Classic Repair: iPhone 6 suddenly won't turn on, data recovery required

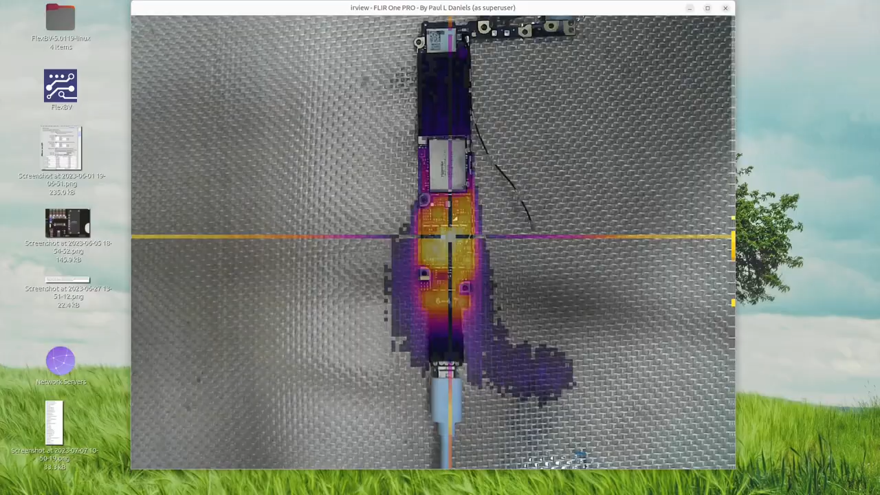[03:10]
So it's heating up on that blue chip in the middle there, but I suspect that is merely a symptom.